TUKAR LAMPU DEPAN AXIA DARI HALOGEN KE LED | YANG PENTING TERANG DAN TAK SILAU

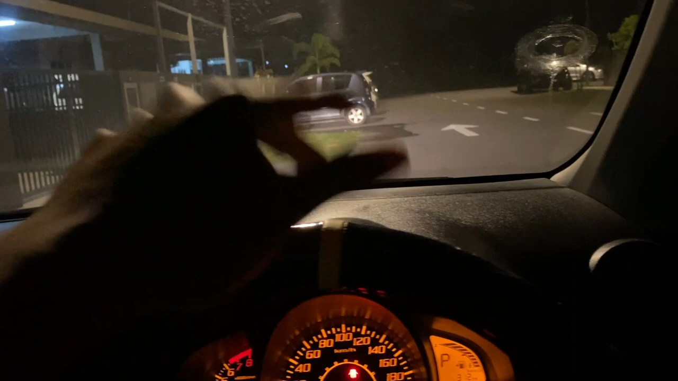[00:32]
warna kuning jadi ke LED warna putih yang terbaru
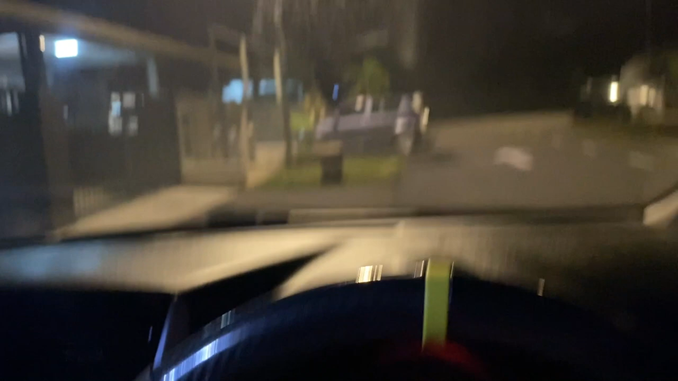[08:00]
Alright So, misalnya Kita tukar Haa, kita try Alright So, korang boleh tengok Haa, boleh nampak eh Cerah dia dah Nampak beza dah Haa, ini adalah Yang sebelah guys Korang tengok tu Haa, warna putih tu Memang nampak lagi Daripada warna kuning Haa, korang boleh nampak Dia punya Kita boleh nampak zone dia Haa, sebelah dan sebelah Nampak tak So,
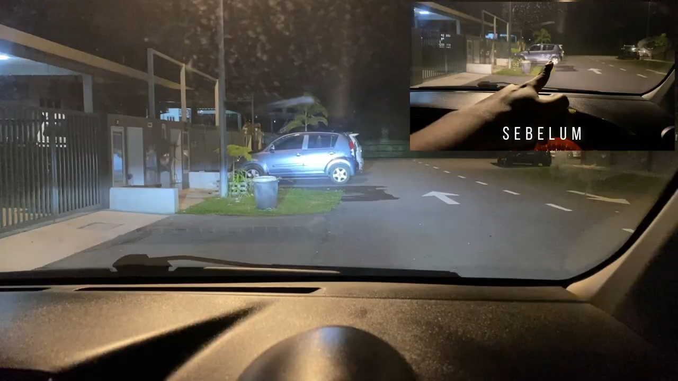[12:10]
Ini kalau cucuk Daripada belakang ni High beam kalau dia tak nampak Kalau dia tak silau Zik tak tahu nak cakap apa guys Haa, ini memang sedap ni High beam orang ni Kalau bawa laju Haa, tak adalah Zik kurau je Ok, jadi itulah dia ya guys Haa, Nava ni memang Dia cakap puas hati dan Kalau korang tengok pun Zik lupa nak tunjuk Fan
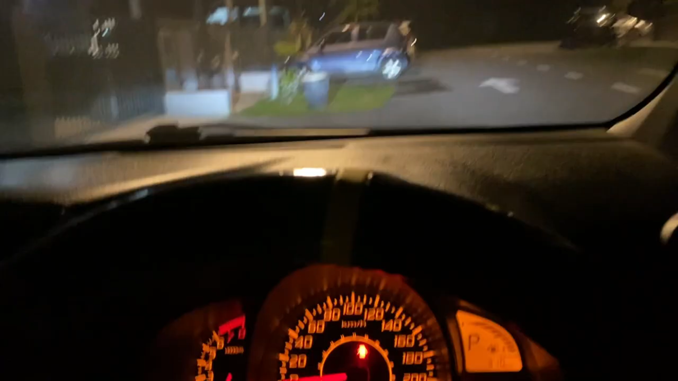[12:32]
dia bergerak ke tak Jadi Jom kita buka jap Kita tengok Fan dia bergerak ke tak Alright guys Haa, so kita tengok eh Yang ni